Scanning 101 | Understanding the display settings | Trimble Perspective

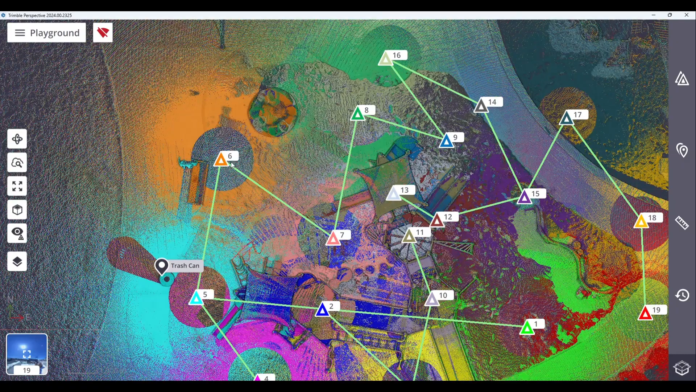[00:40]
that being the number placed right beside the triangle. And you can zoom in or out of all that is displayed by stretching or pinching with two fingers when using a tablet.
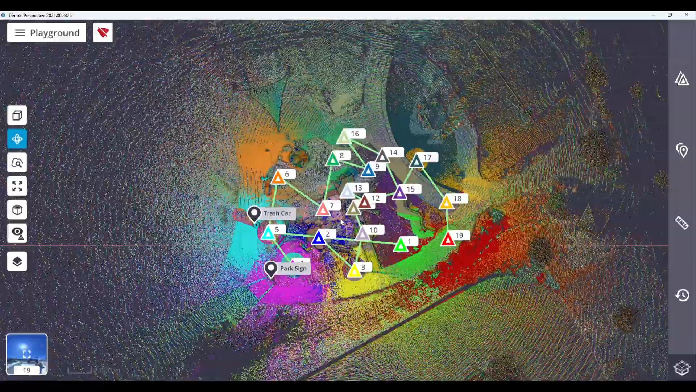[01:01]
Now moving on, the 3D view box allows you to switch from the current 2D view to an unlocked 3D view.
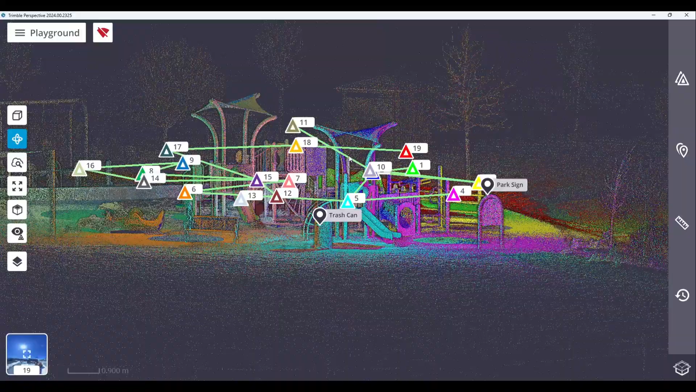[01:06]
Next, we'll discuss the magnifier tool.
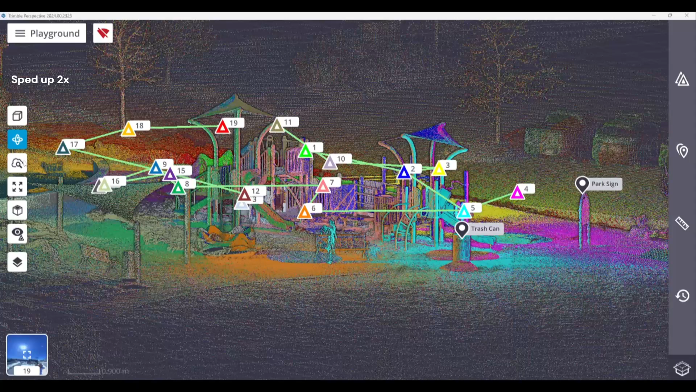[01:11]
Now this toolbox allows you to load more points inside a specific area.
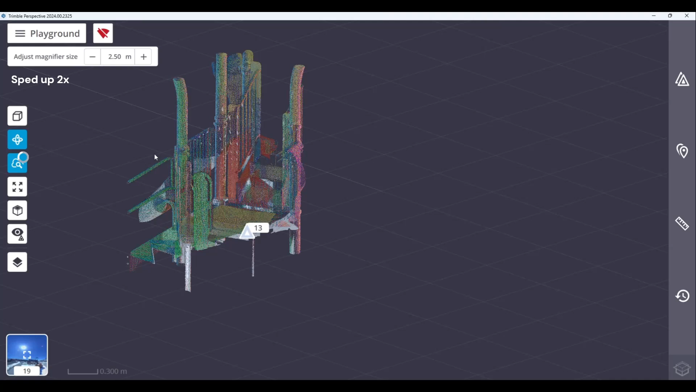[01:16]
And as you can see, I'm now able to view this portion of the playground with a higher level of clarity.
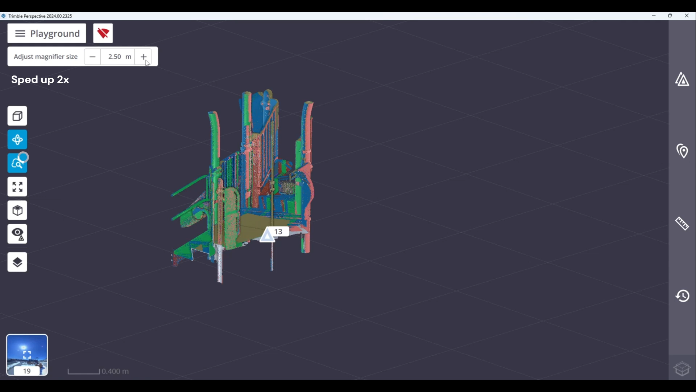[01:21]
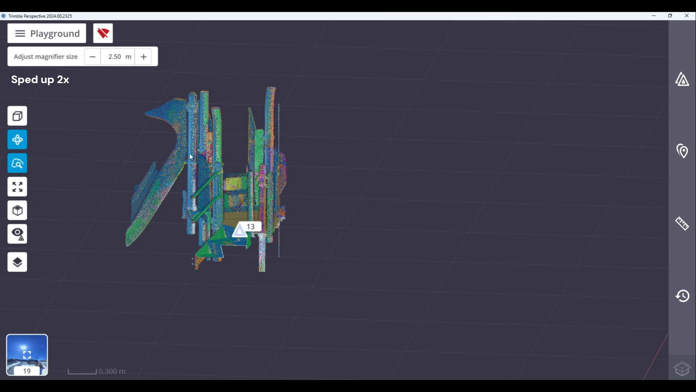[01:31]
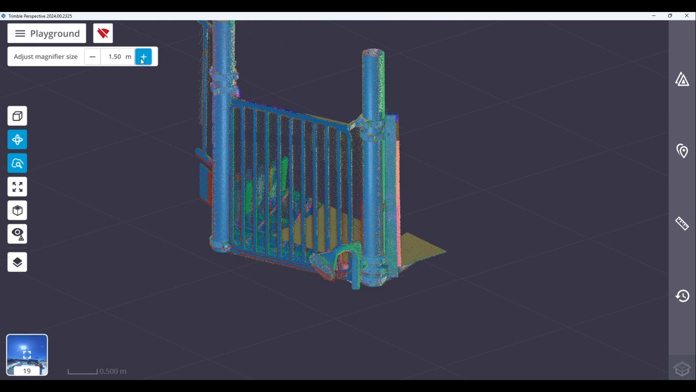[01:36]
Next, we'll talk about the zoom extends box.
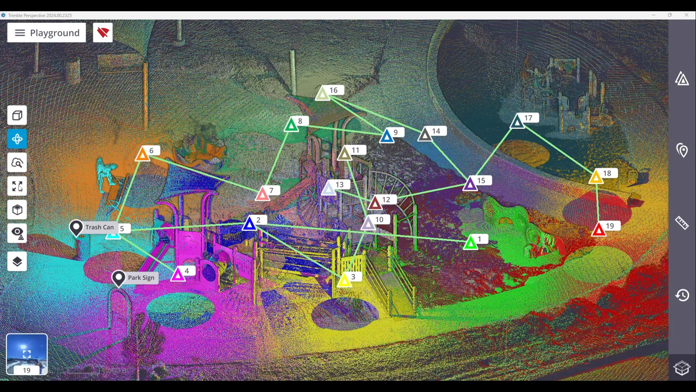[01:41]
And the zoom extends box allows you to fit the scanning results to the center of the view.
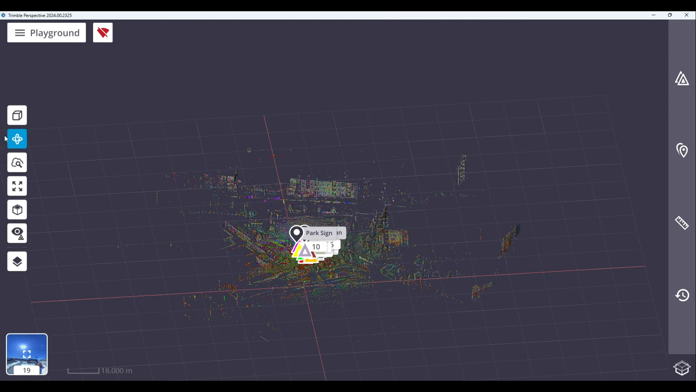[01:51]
Now the views box lets you display the scanning results from the top view, the right view, and the left view.
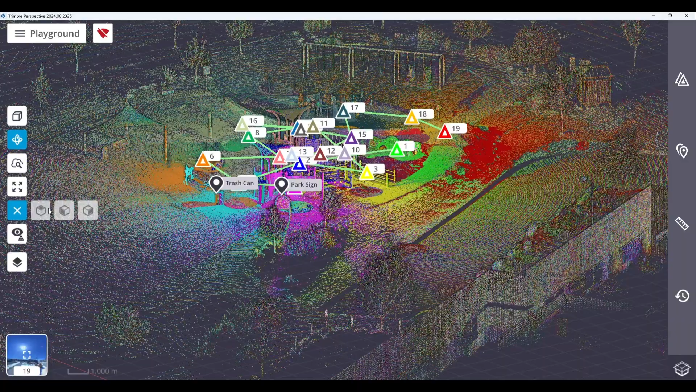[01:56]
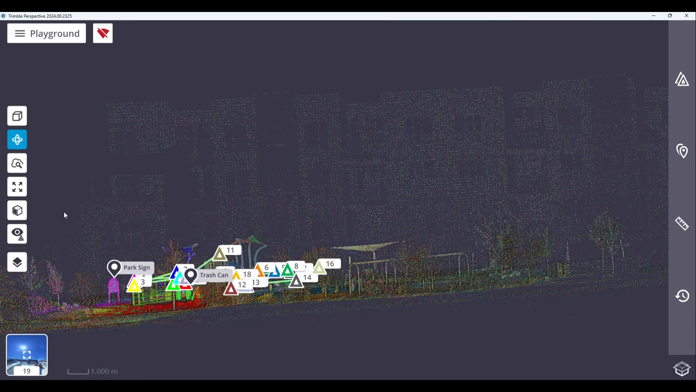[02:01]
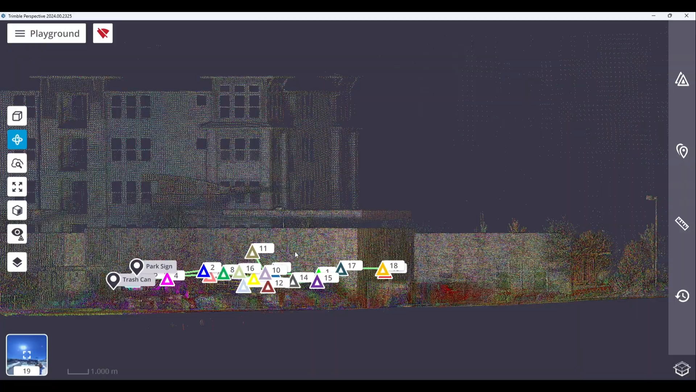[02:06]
Next, we'll move on to the display box, which expands the following options. First, the eye box lets you display all hidden stations. The eye box with the slash over it lets you hide all displayed stations.
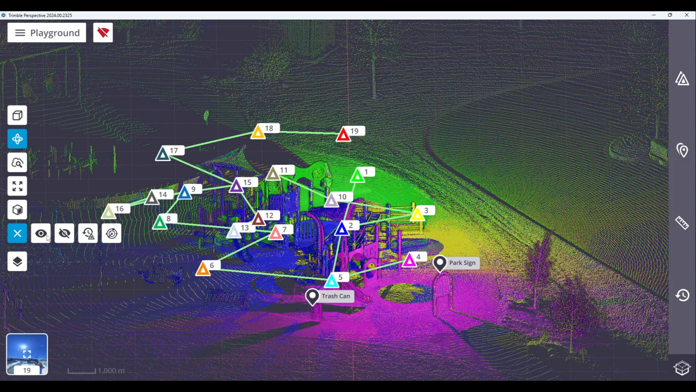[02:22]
The clock with the marker icon allows you to display the most recent station or stations. And the last icon, which resembles planets orbiting the sun,
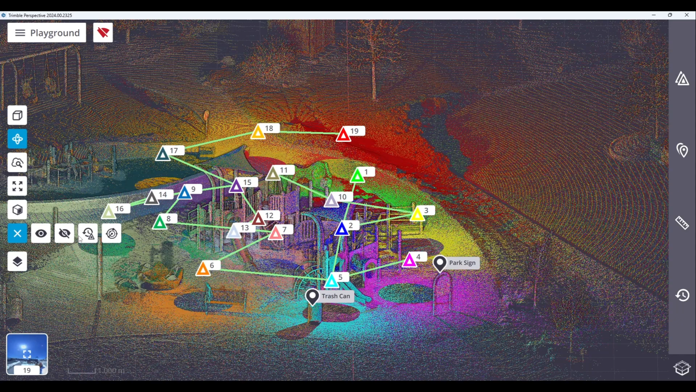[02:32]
allows you to display the stations closest to the selected station.
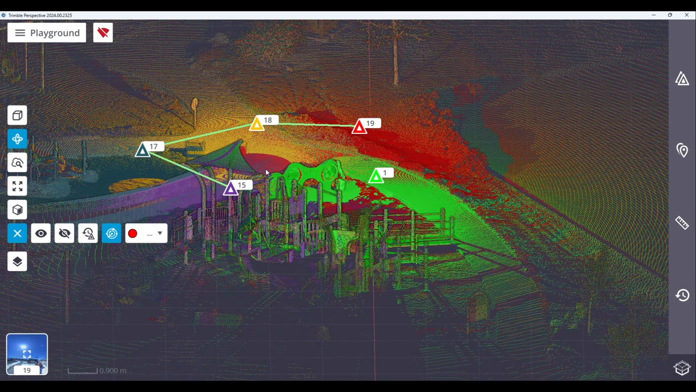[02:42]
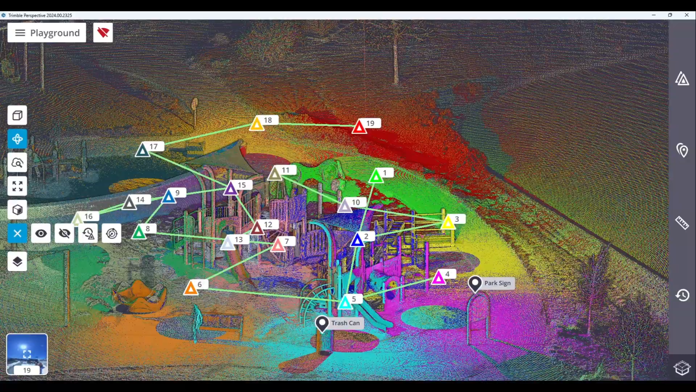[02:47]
The options icon allows you to access the following options.
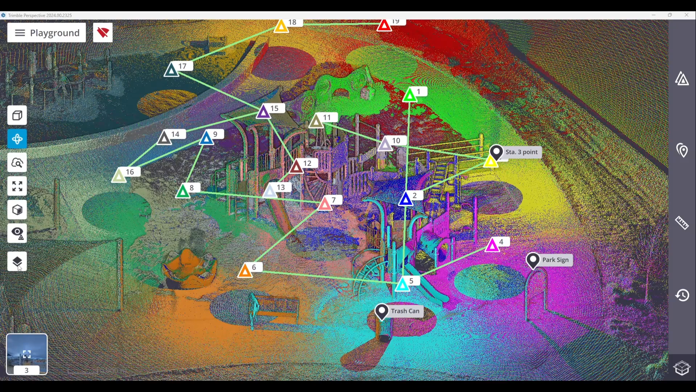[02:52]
The dark cloud icon allows you to hide all the points whose normal faces the screen. And a normal is the perpendicular direction from a plane.
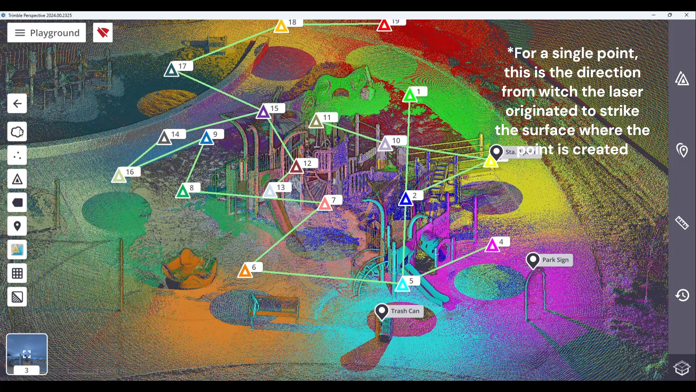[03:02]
The white cloud icon allows you to display points of the scanned data without any visibility filtering.
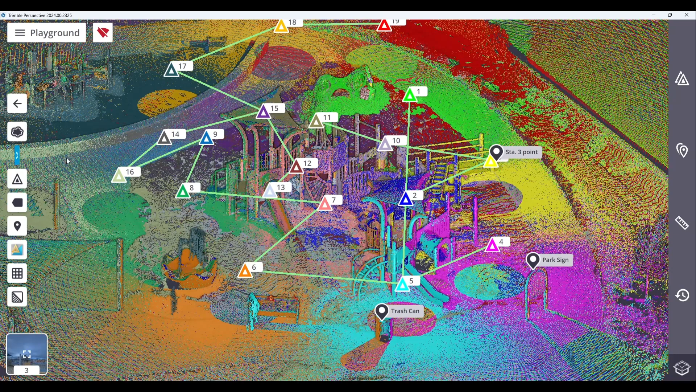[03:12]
The icon depicting three dots allows you to change the displayed point size.
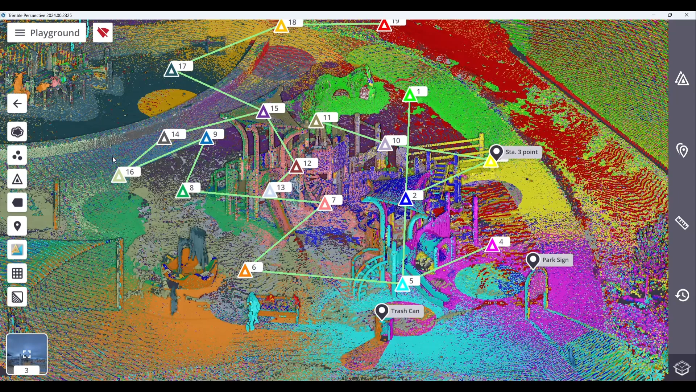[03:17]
Next, the marker icon allows you to hide all station markers,
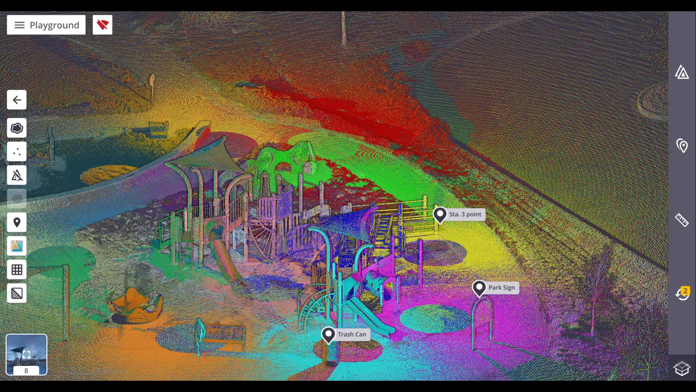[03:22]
labels, and registration links if included. The footnote icon allows you to hide all station labels.
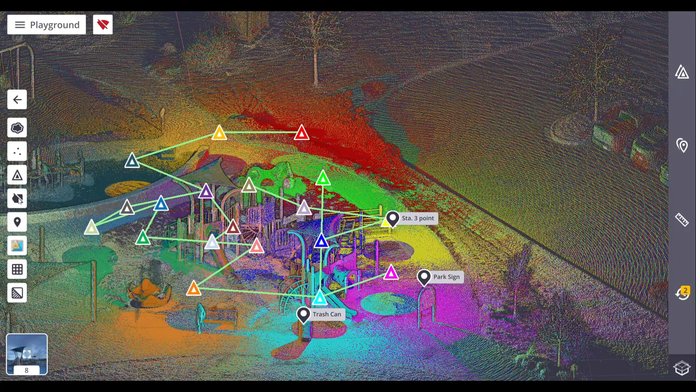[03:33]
The pinpoint icon allows you to display all annotation or precision points. And the pinpoint icon with the marker underneath allows you to display all annotations or precision points of a chosen station.
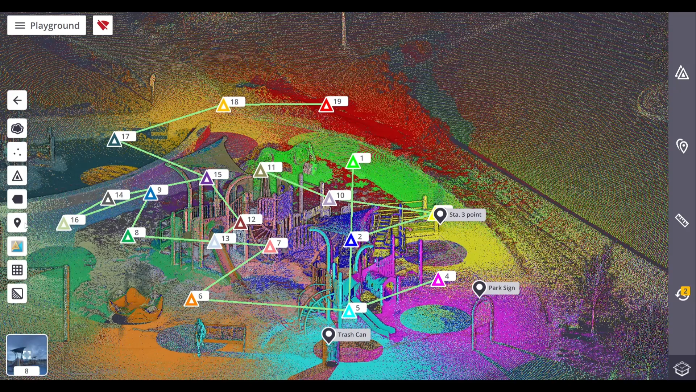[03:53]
Next, we'll discuss the different color coding icons. The station color allows you to render the displayed points with one color per station.
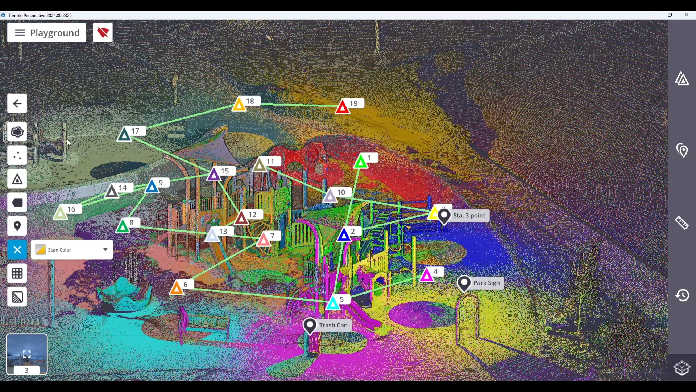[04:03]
The scan color icon allows you to render displayed points with one color per scan. The grayscale intensity icon allows you to render displayed points using the grayscale defined by their intensity.
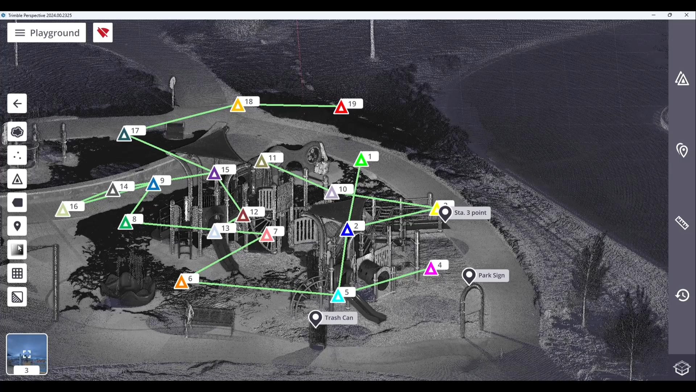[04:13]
The true color icon allows you to render displayed points using their real color.
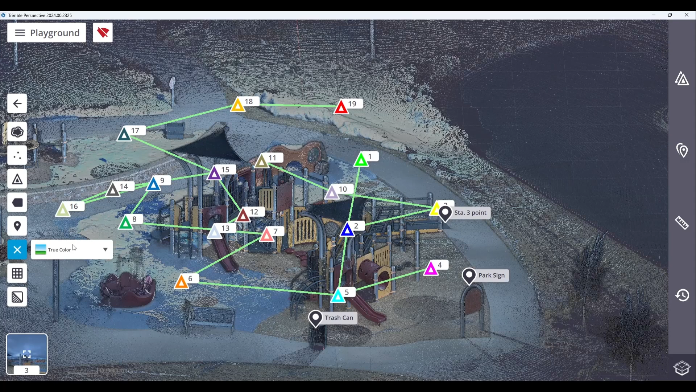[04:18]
The color coded intensity icon allows you to render displayed points with color coded intensity.
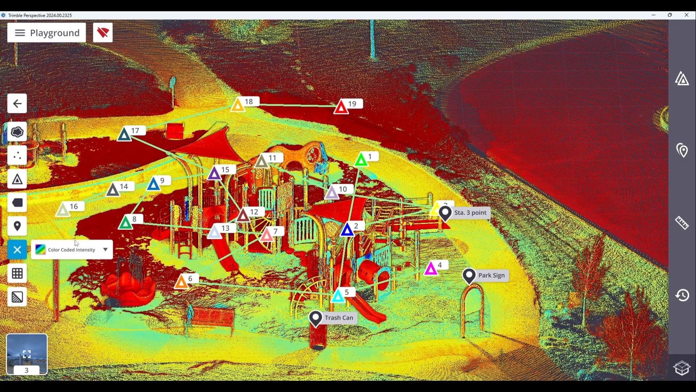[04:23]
The color coded elevation icon allows you to render points based on the height information found in the points.
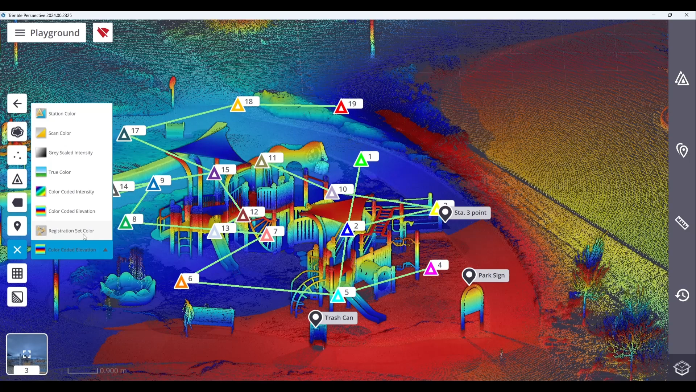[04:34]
The Registration Set Color icon allows you to render the displayed points with one color per group.